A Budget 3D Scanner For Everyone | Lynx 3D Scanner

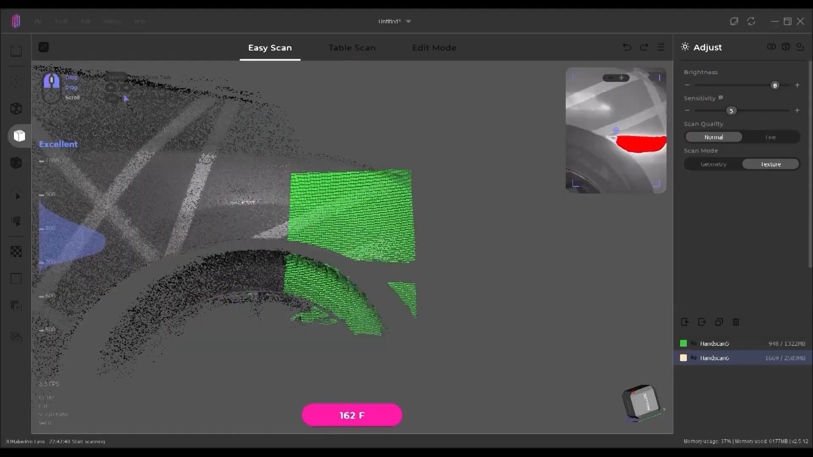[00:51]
It can do up to, or I should say, down to 0.10mm accuracy.
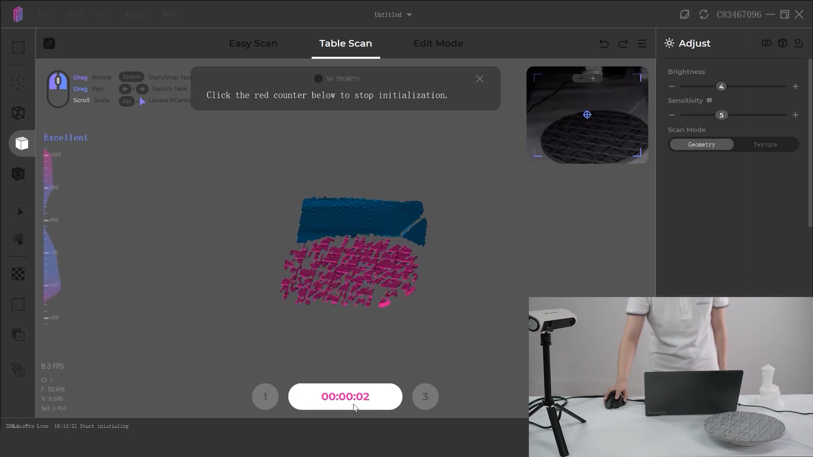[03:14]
From this, you can surmise that the link is able to scan small objects.
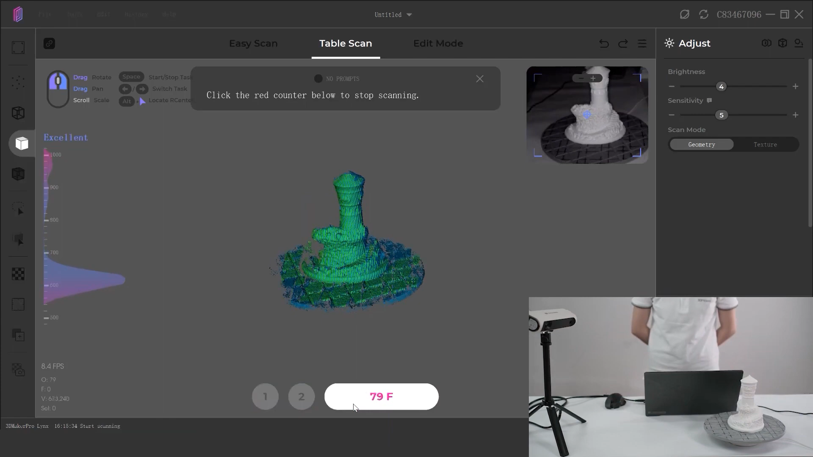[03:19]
I mean, small like under 20 centimeters, or 200 millimeters.
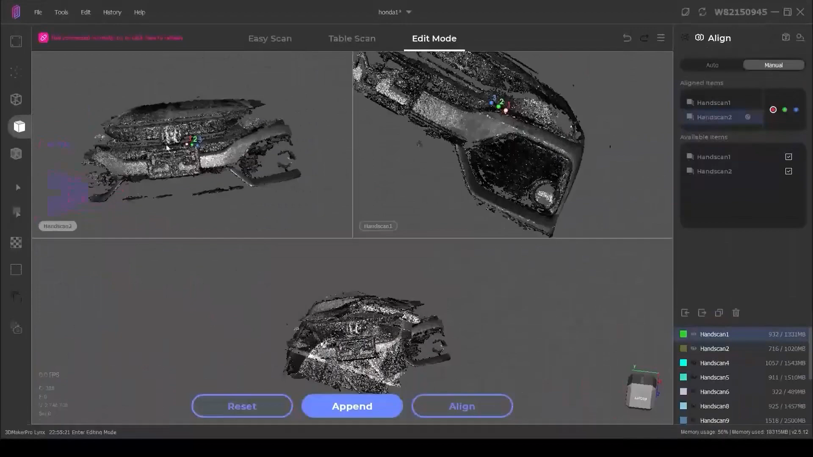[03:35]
Another thing to keep in mind is, the scanner and the software are a bit demanding, so having a good amount of processing power,
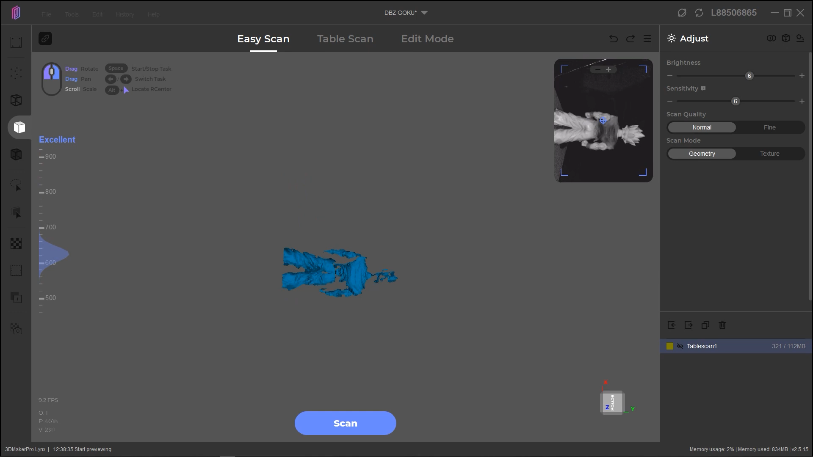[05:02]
You can repeat the process multiple times to scan all the sides, and JM Studio can align the scan automatically.
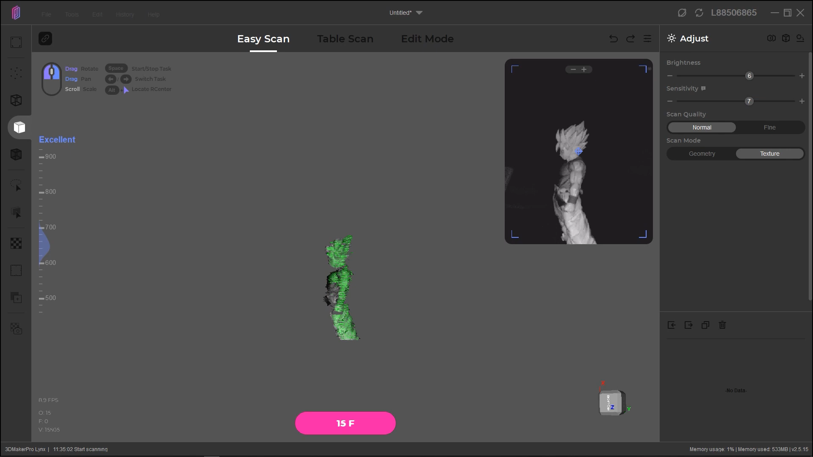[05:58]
Next, you can scan the model, and you can choose between geometry or texture.
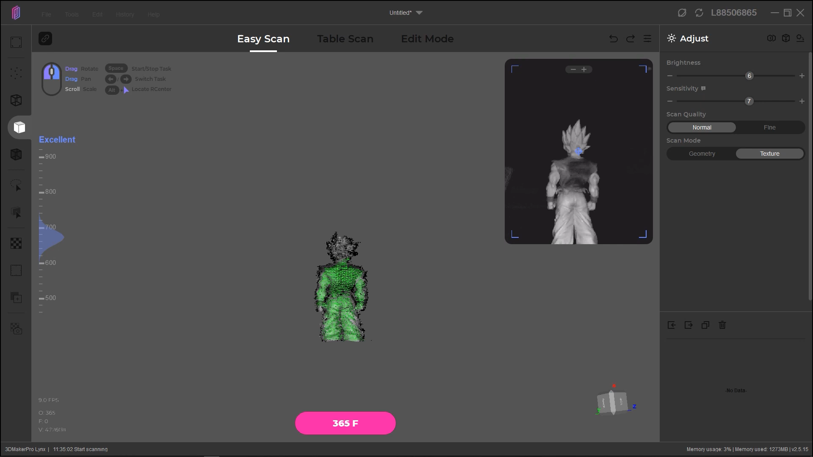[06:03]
Geometry will scan the geometry and texture will deliver a texture object while scanning, which is cool.
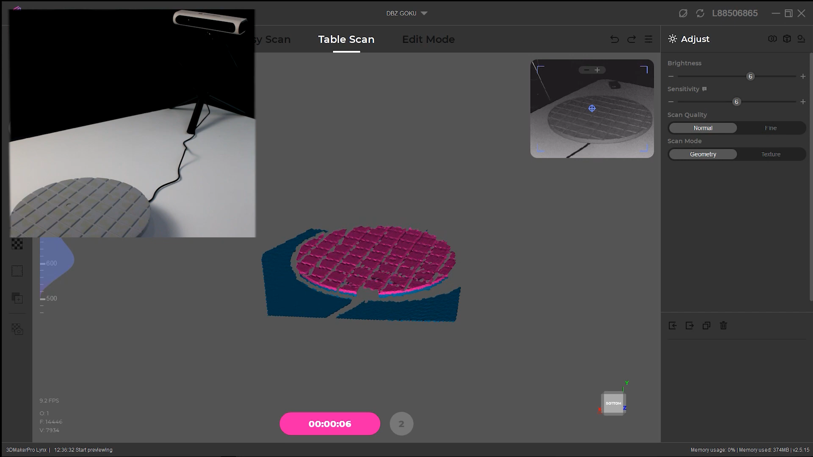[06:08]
Once the framing and brightness is set, you can press initial. This will scan the table, so it can be removed later.
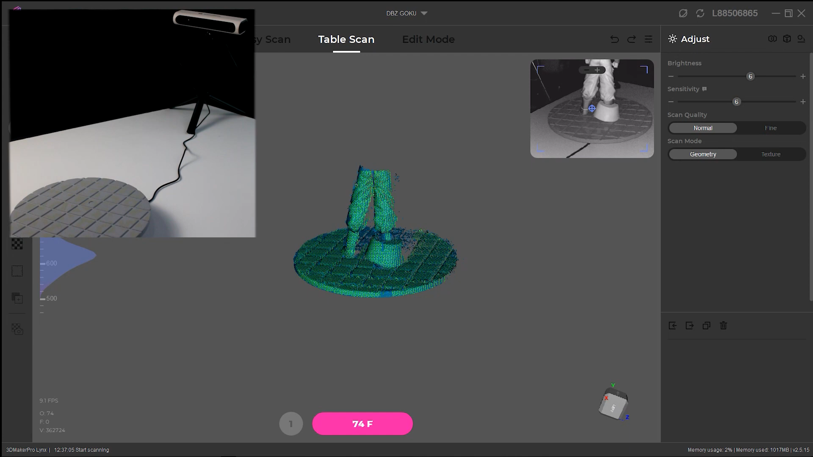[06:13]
Now, put your object back and hit scan. Once it is done, you will see a preview of the scan. Now, flip your object or put it on the side and hit append.
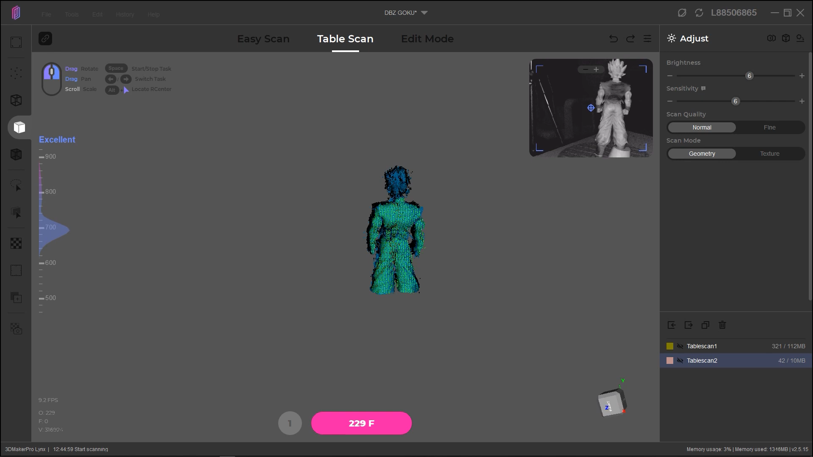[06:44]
The viewport will look like a mess of overlapping geometry. But don't worry, the AI algorithm will align everything perfectly.
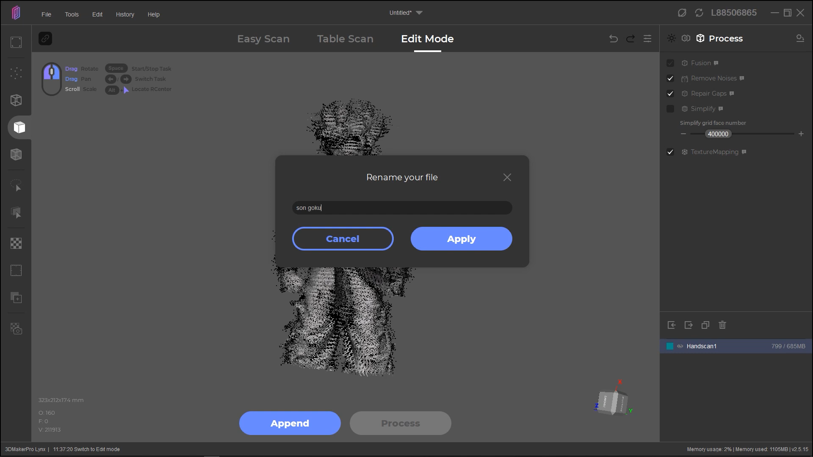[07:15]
However, unlike the other scanners on the market, this scanner is black and white, so the texture is not gonna be that useful.